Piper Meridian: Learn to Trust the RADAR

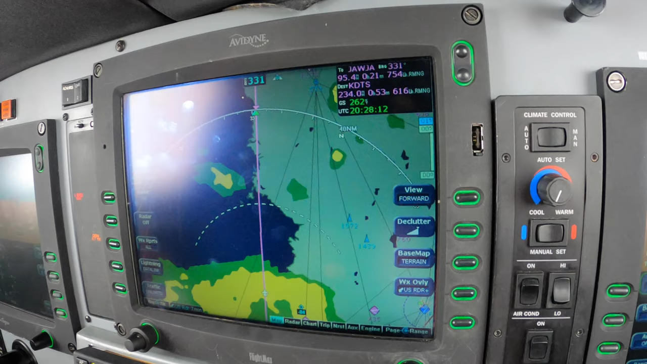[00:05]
Correction, November 1, 17, Mike Alpha. Avidyne, equipped Meridian. And we are overflying yellow rain. Of course, that is next red.
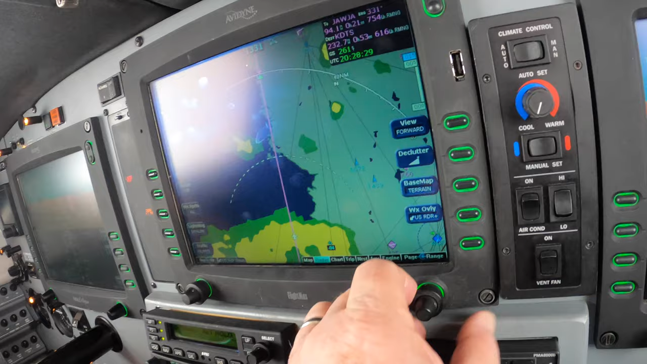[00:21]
This is radar. This is the vertical profile.
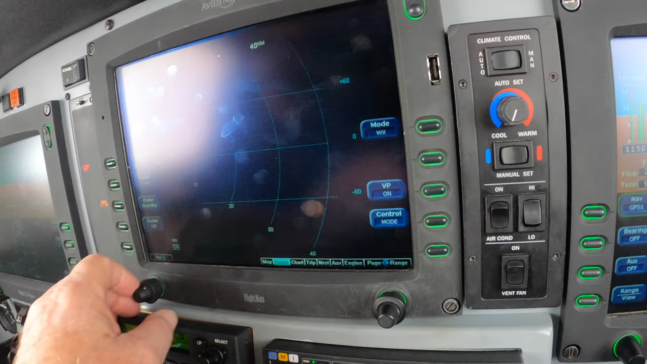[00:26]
The radar is where we're flying. You can see the light rain down below us mostly. Temperature here is minus one nine. We have negative ice.
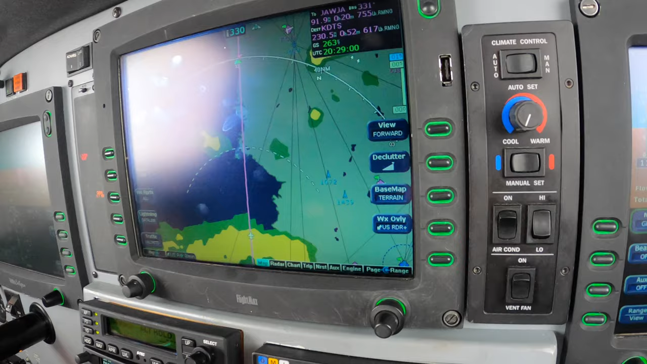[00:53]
So we've been flying over the green portion of this for some time. And decided to cut the corner at flight level 280. That's not going to help much, but it can get... So the trick to resolving next red versus radar is to know that radar is real-time water. Next red is old and not as resolute. 2,000 meter resolution versus
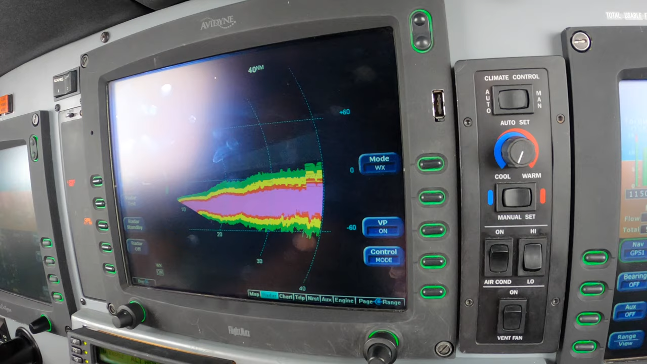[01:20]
very good resolution that's variable with range. In any case, radar is real-time and it's to be trusted. Understand that radar paints only water.
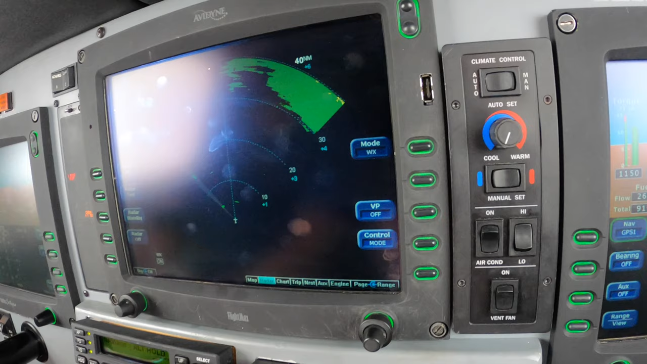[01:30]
I've said that before. And you may already know that.
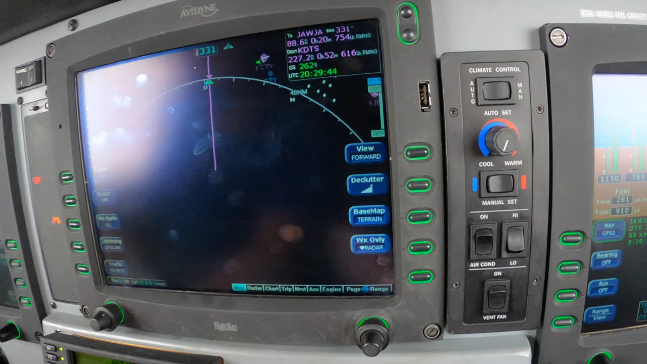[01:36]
But it's okay to believe it. We're on our way to Destin.
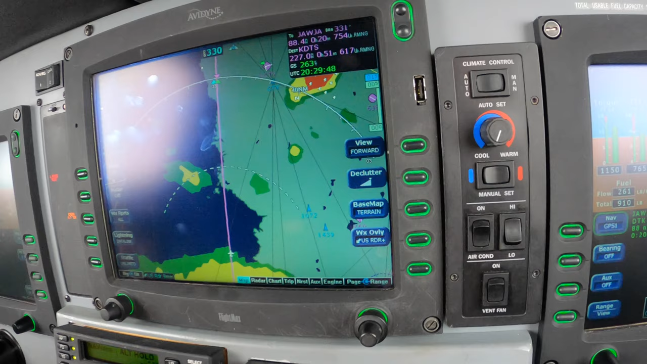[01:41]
So now we expect better weather from here on. There are a few small go-arounds. There's one at Georgia.
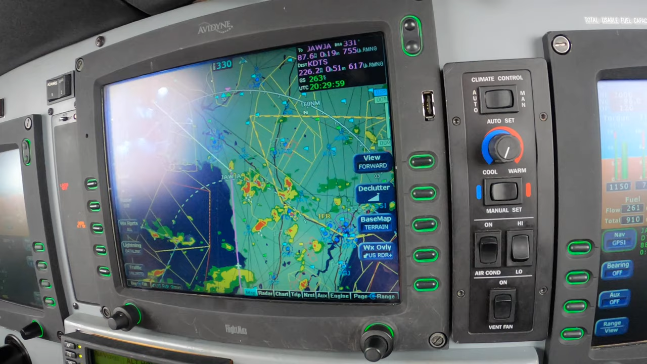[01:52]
We may be making a left turn to ditch that. But here at 280 we're really just coming out of the worst part of the weather, which wasn't so bad at all.